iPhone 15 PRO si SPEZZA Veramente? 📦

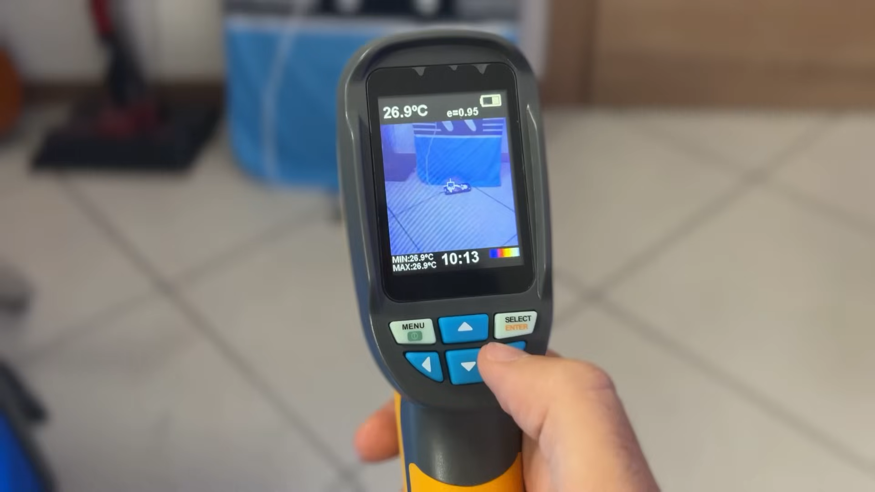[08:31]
On screen: spot 26.9°C, max 26.9°C, min 26.9°C
Probabilmente è l'unica roba Che emana
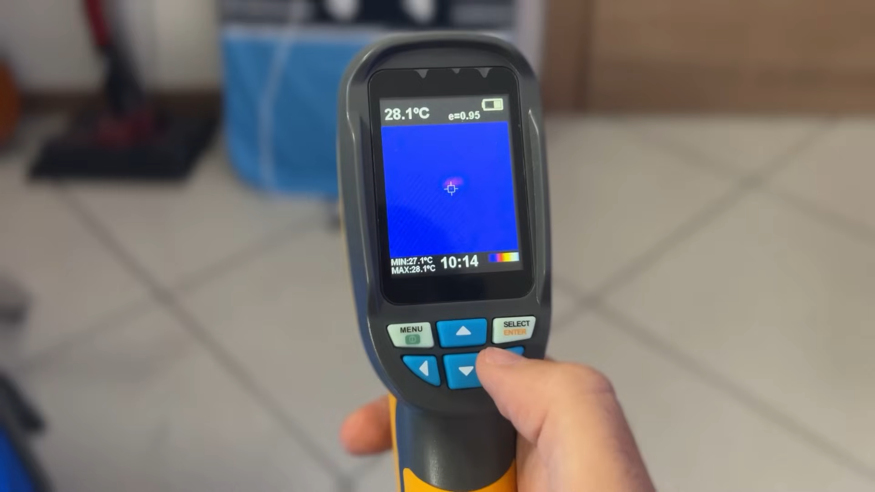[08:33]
On screen: spot 28.1°C, max 28.1°C, min 27.1°C
calore E infatti Come vedete Si può notare subito La presenza Di
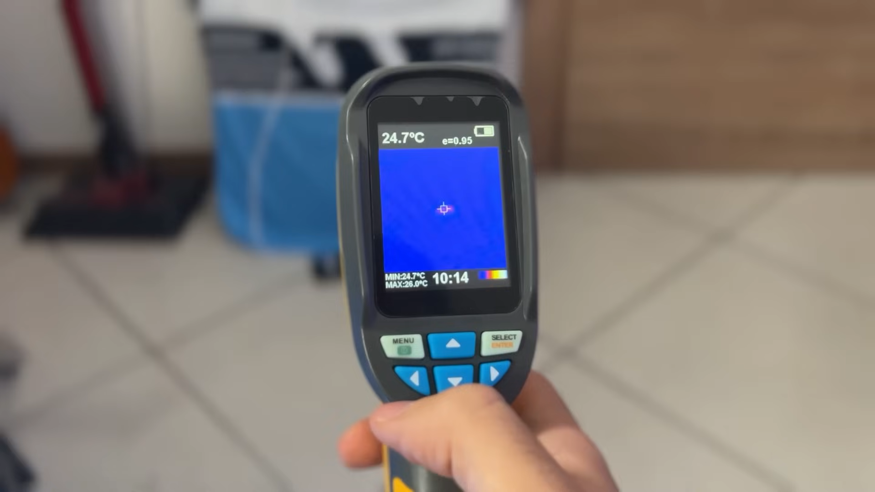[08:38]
On screen: spot 24.7°C, min 24.7°C
un campo di calore Lì insomma C'è del calore Lì insomma Ecco Però non raggiungiamo Neanche i 30 gradi Perché alcuni dicevano Che era un problema di cavo
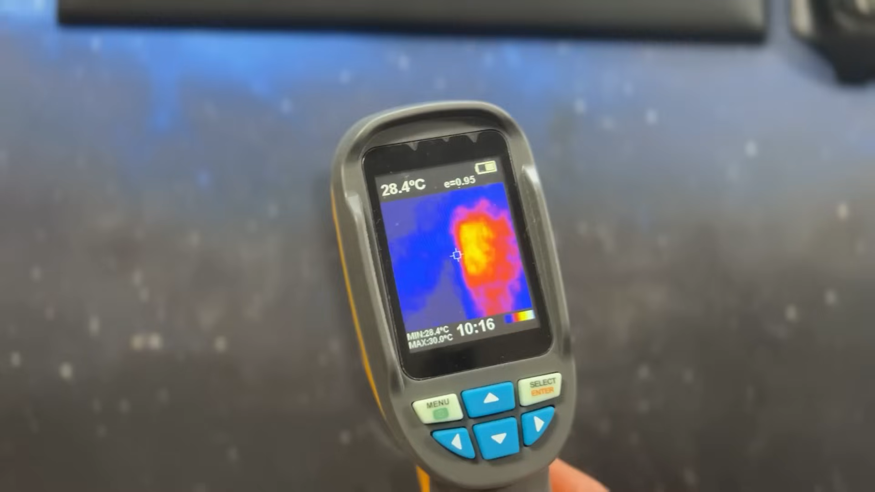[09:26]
On screen: spot 28.4°C
Effettivamente un po' Di temperature La presa Siamo a 30 gradi
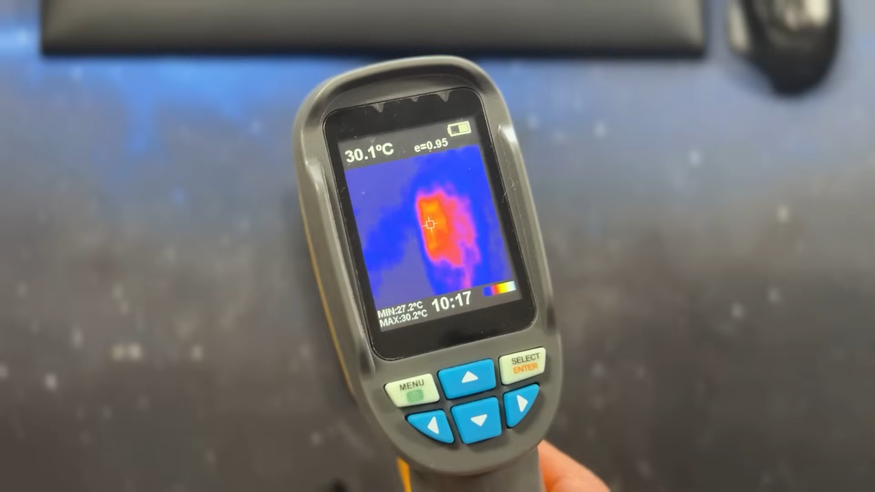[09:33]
On screen: spot 30.1°C, max 30.2°C, min 27.2°C
Ovviamente è sempre Con errore Quindi in teoria 32 Potrebbe
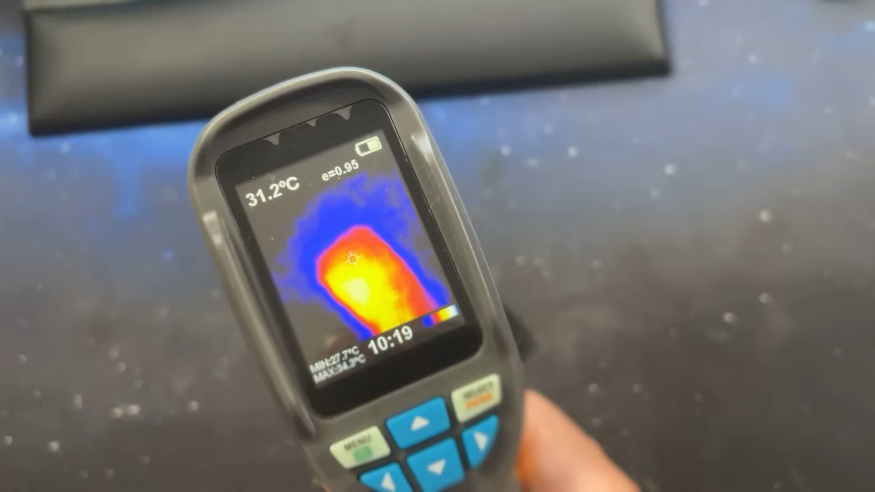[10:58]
On screen: spot 31.2°C
E qua la temperatura Si è
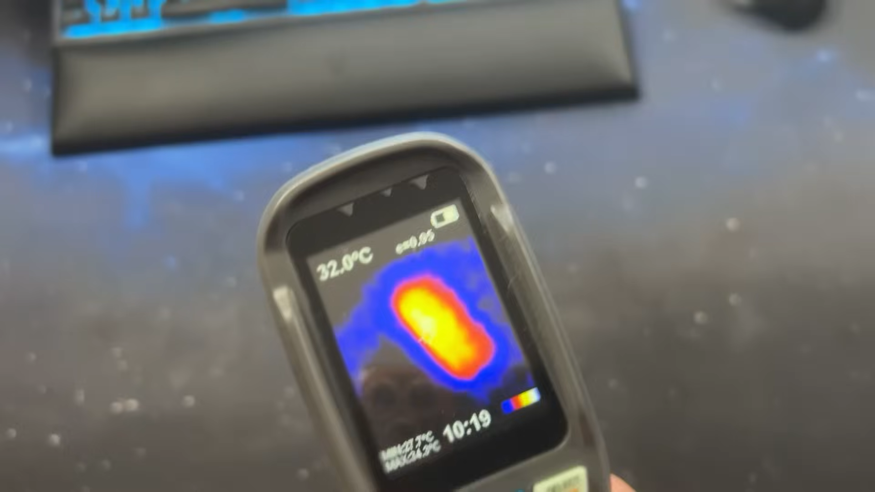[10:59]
On screen: spot 32.0°C
alzata Siamo sui 33 gradi Dopo 5 minuti Di gaming Effettivamente Si alza One hour later
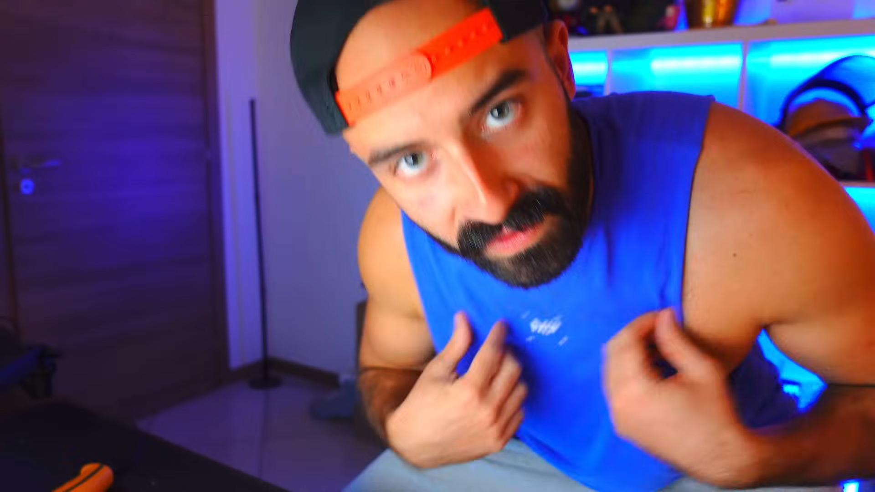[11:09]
Fermi tutti Ho lasciato L'iPhone 15 Pro Un'ora Con Asphalt 9 Aperto Sulla scrivania Sono tornato in camera Per vedere A che temperatura Siamo arrivati
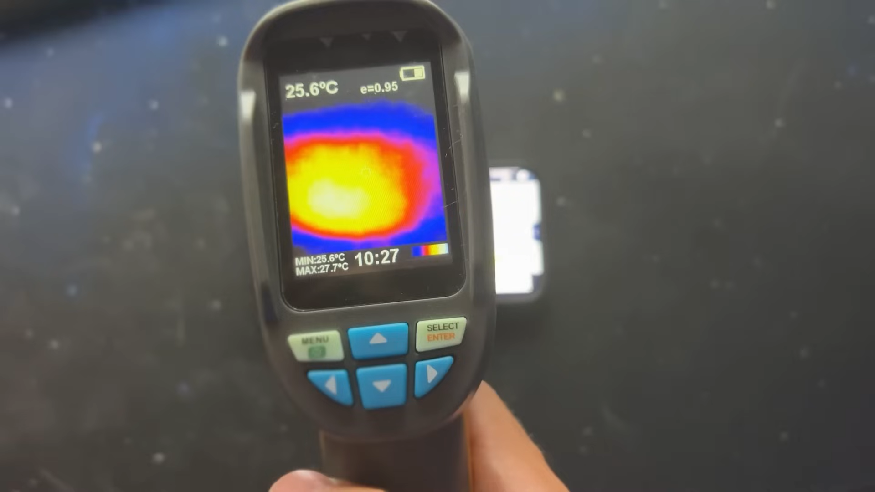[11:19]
On screen: spot 25.6°C, max 27.7°C
Allora È notevolmente Cambiata La
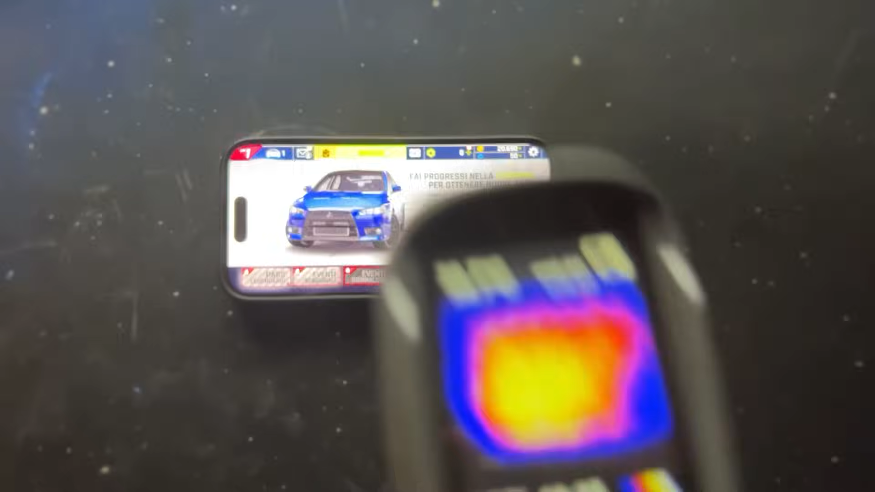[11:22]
Vedete L'immaginina Qua è notevolmente Cambiata E la temperatura
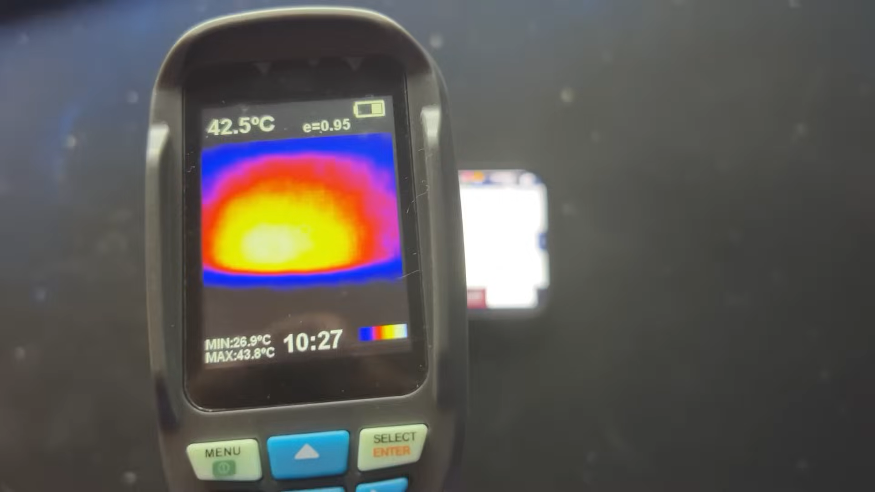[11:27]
On screen: spot 42.5°C, max 43.8°C, min 26.9°C
Vedete Arriva A 39 Però qua dobbiamo centrarlo Per bene
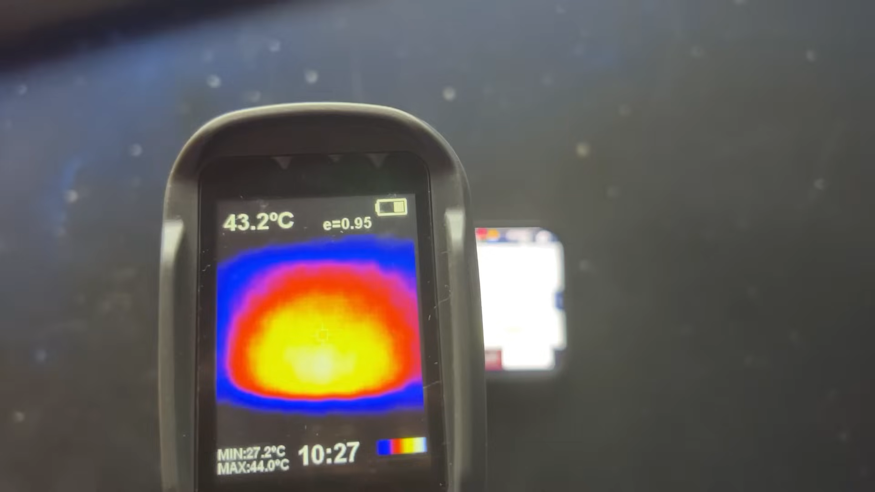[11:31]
On screen: spot 43.2°C, max 44.0°C, min 27.2°C
43 gradi Più o meno Nel centro Dopo Un'ora In cui però Non l'ho usato